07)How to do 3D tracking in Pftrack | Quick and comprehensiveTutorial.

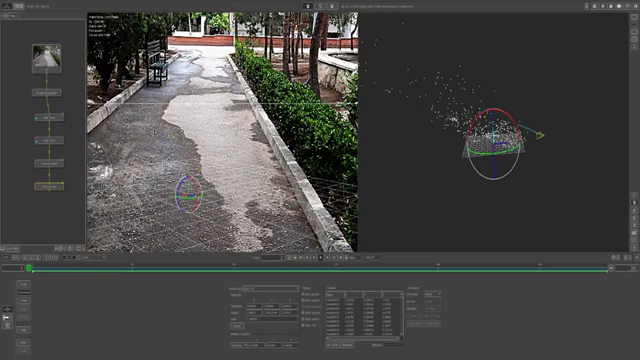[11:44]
creating another node called orient see here and we have to rotate it here hold on middle mouse click to zoom in and zoom out rotate it make sure the x-axis is this way left to right z-axis is toward backwards and y-axis is toward upwards so put it
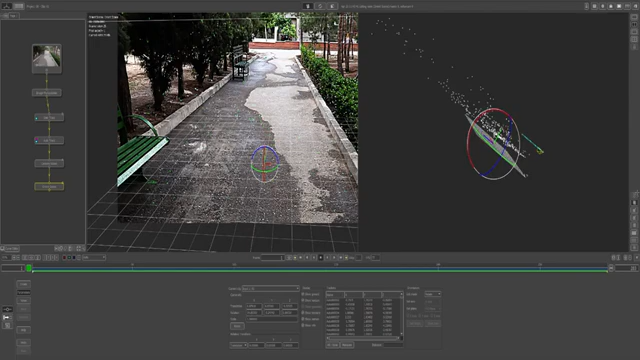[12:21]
exactly on the floor and check everything from this monitor make sure the floor is exactly under these points so hit translate here edit mod set it to translate and bring it up and bring it a little bit upper so
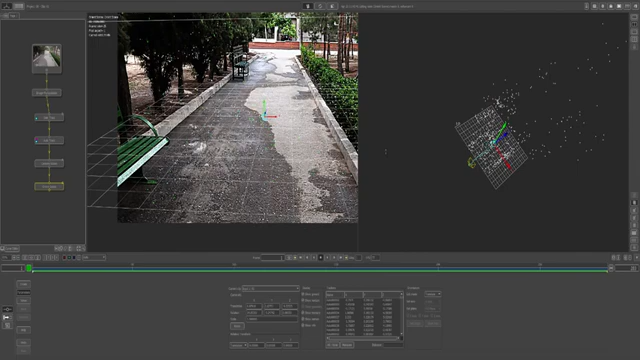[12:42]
shrink it down here and now we have to set some points some greenish points actually and set them as origin so set the edit mode to none and select this green point here this one this one this one this one
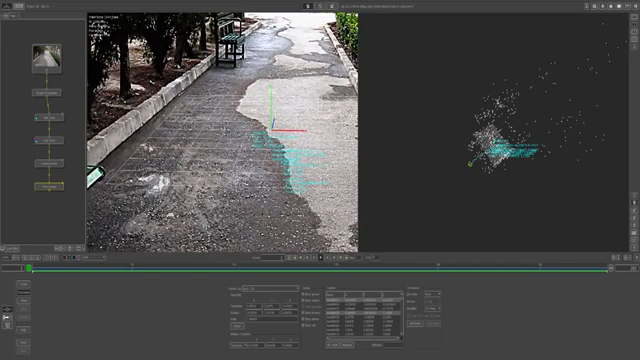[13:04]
this one and hit this button to darken your monitor your view actually and after you select all these points set this one to set origin now
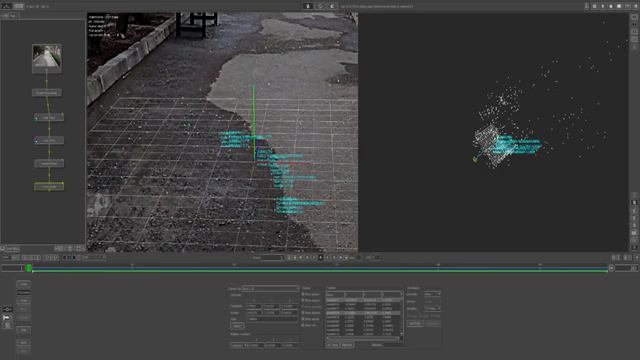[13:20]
we have to check everything we have to check whether the floor sticks or it is sliding and it sticks let me see
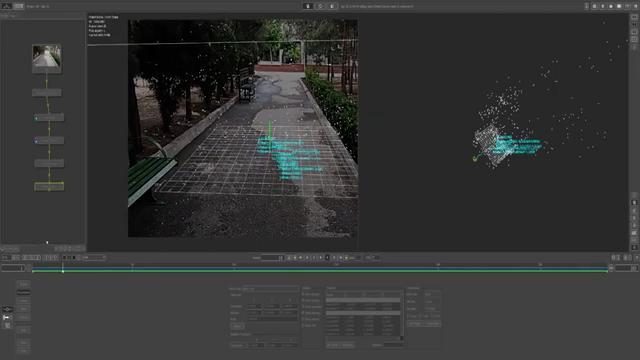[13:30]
yes now we have to put a 3d model here so create another null called a test object where is it it is here test object here create a mushroom here and
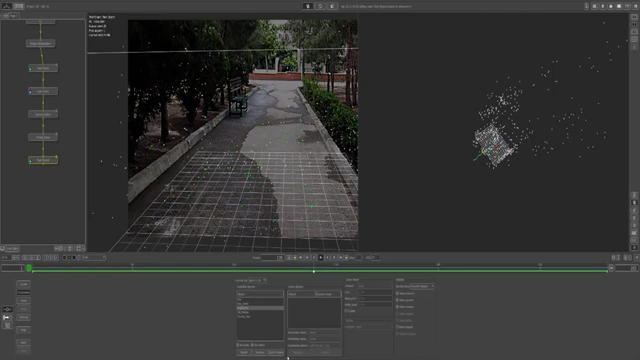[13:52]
add to scene scale it up here
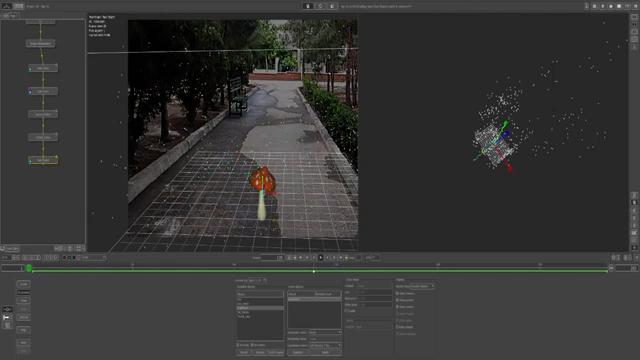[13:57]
and set this one to place that selected